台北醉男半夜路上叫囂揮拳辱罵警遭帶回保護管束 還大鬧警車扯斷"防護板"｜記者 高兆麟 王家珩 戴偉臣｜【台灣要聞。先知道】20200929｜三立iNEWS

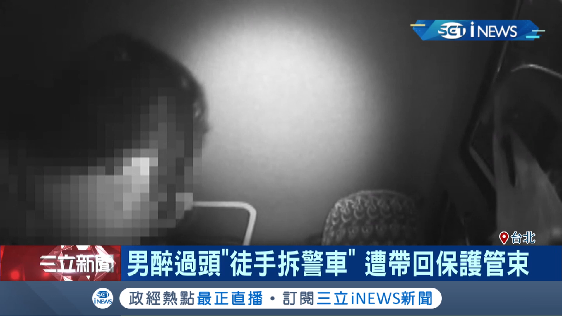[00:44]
圓警只能不斷安撫但下一秒你逼我是不是你幹嘛拆掉沒有啊 你逼我嘛防護板被大力扯斷圓警一點錯愕這下沒辦法送回家不領情還拆車只能送你到派出所男子入罵